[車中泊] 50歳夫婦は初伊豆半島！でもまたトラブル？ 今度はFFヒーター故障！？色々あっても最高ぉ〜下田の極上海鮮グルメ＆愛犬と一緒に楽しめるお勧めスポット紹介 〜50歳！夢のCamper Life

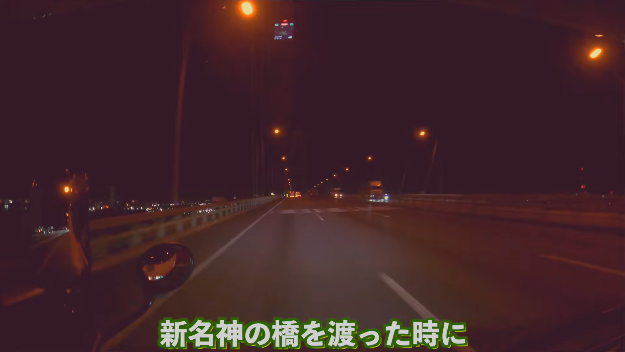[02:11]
さっき名古屋の橋を渡った時に綺麗な夜景を見たんで、多分ここは愛知県だと思います、岡崎。はい、自宅は8時前に出発したんで、もう4時間ぐらい走ってきてるんですけど、ちょっと渋滞がねひどかったな。